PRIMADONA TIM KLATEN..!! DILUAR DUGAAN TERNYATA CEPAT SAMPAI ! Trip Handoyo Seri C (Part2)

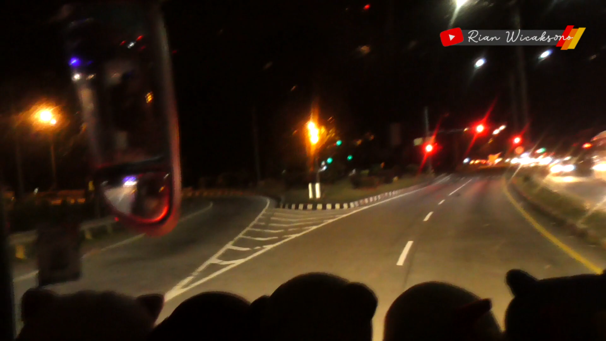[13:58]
Sekarang Mas Yen tiba di perapatan Adsen.
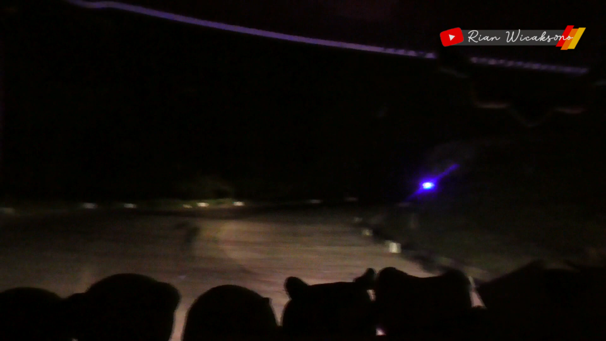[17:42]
Oh, ada yang gak kuat. Ini tikungan apa namanya, Pak?
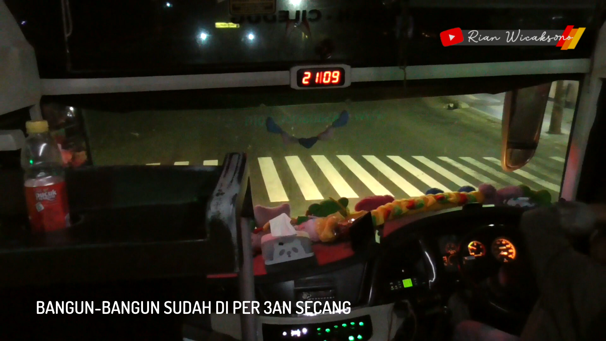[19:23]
Ini bangun-bangun dulu di secang pertigaan nih.